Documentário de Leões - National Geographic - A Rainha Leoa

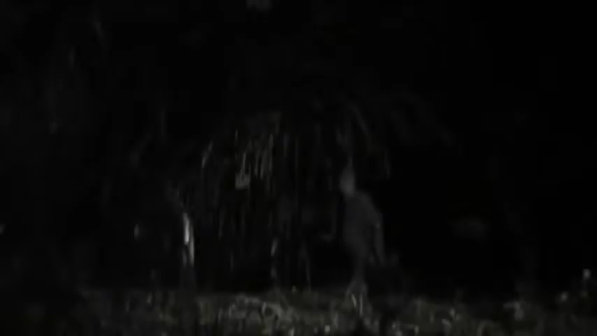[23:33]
A medida que Herbert caminha pelo acampamento, no escuro, ele ouve uma movimentação por entre as árvores.
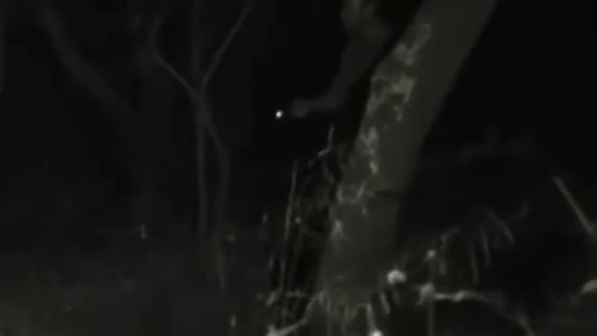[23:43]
Eu vi alguma coisa e depois olhei e vi. Vi uma coisa no escuro, e era ela. Mas não tive medo.
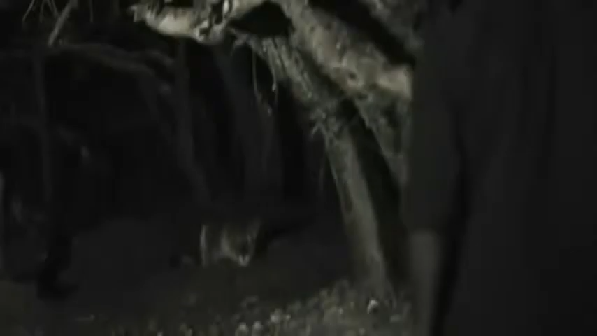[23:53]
Eu sabia de alguma forma que ela não estava ali para me machucar, que ela não tinha vindo caçar.
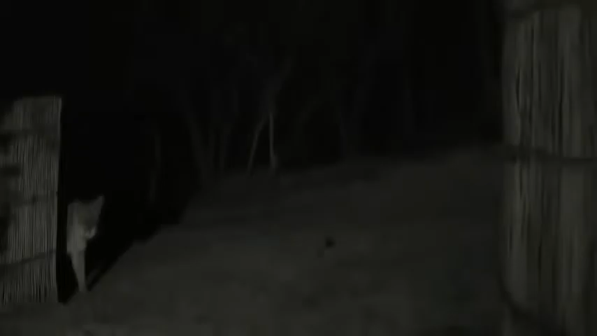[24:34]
A maioria dos leões selvagens evita o contato com as pessoas, mas parece que o isolamento de Lady Leua a levou a buscar a companhia de humanos.
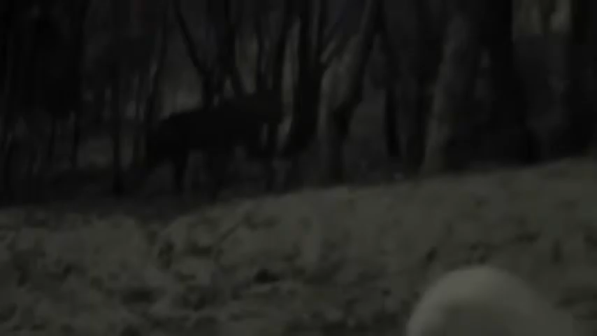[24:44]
Nunca alimentamos. E ali não tinha nenhum alimento, nem carcaça.